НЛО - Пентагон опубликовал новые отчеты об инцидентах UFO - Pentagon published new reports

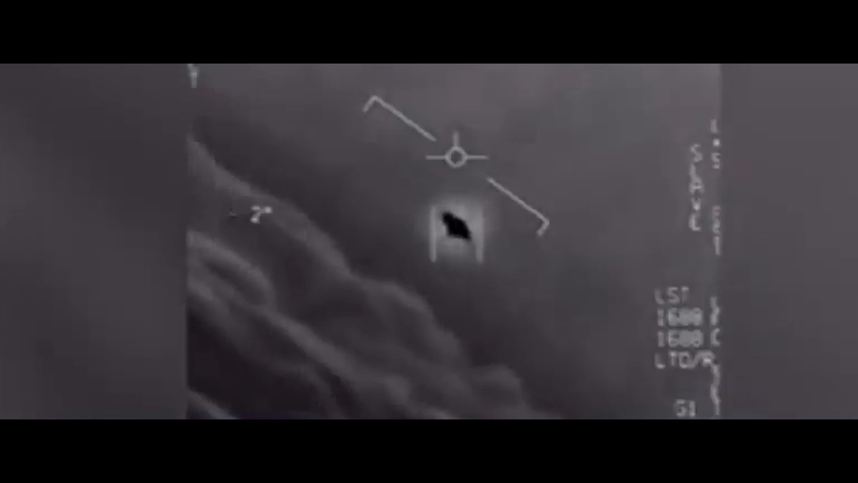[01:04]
месяц назад Пентагон опубликовал 3 видео О встречах военных летчиков
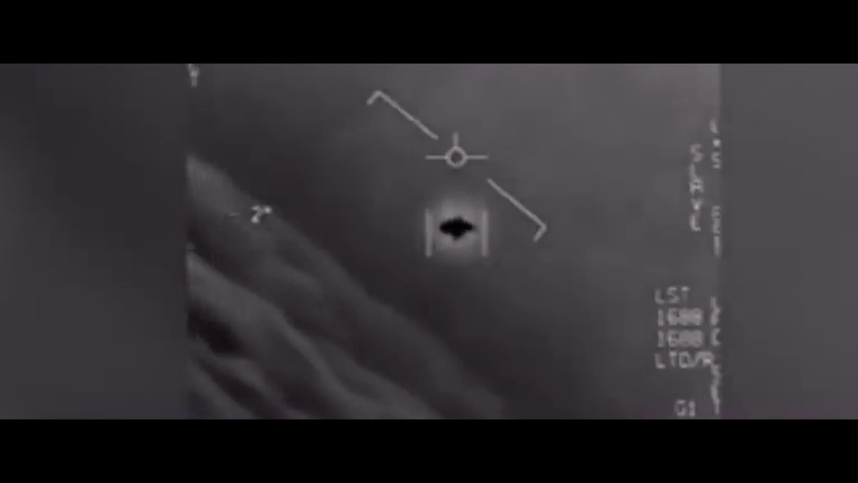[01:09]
С неопознанными объектами Все они выглядели как небольшие аппараты Которые
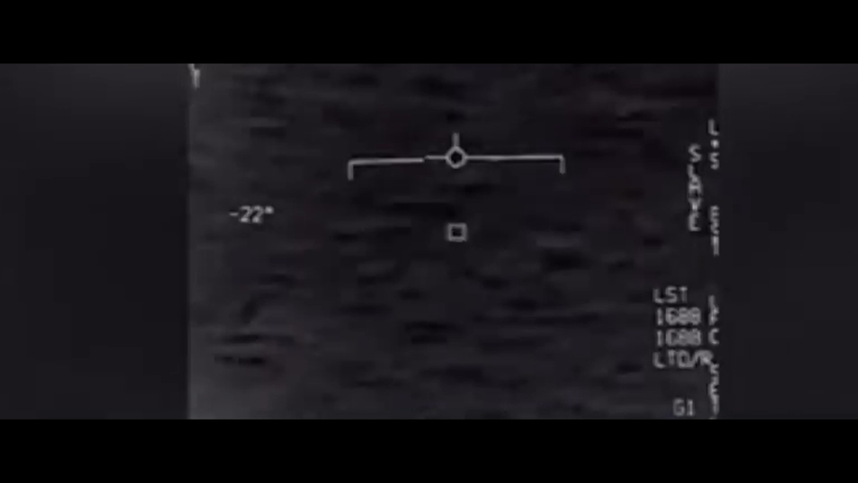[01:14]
передвигались с большей скоростью Чем истребители США И бесцеледно исчезали Когда американские самолеты Пытались к ним приблизиться